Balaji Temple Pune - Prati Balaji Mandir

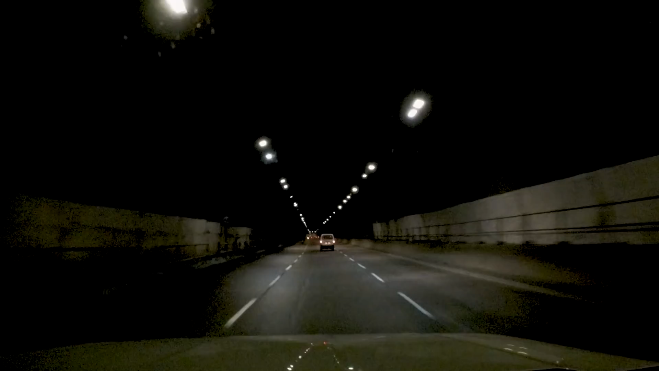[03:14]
जब ये टनल नहीं बनी थी तो ये पूरा घाट था जिसे काफ़ी लंबा घूम के जाना पड़ता था, और जब से ये टनल बनी है काफ़ी आसान हो गया है। तो देखिए इस टनल को थोड़ा स्पीड से और फिर आगे बढ़ते हैं।